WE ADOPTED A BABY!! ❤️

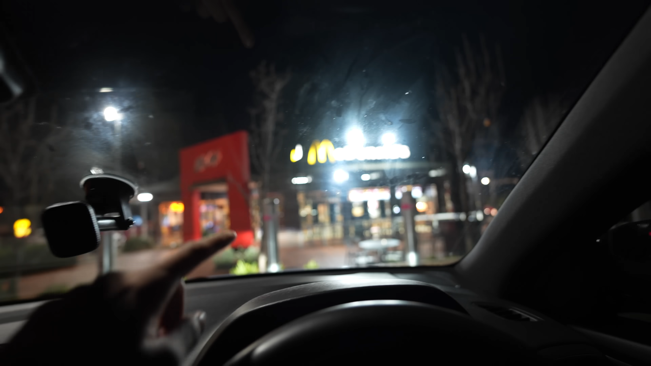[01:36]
यहाँ पर हम लोग आ गए थे मैकडॉनल्ड्स पे, थोड़ा शीशा मैला है बट देख लो मैकडॉनल्ड्स ये एम दिख रहा है ना।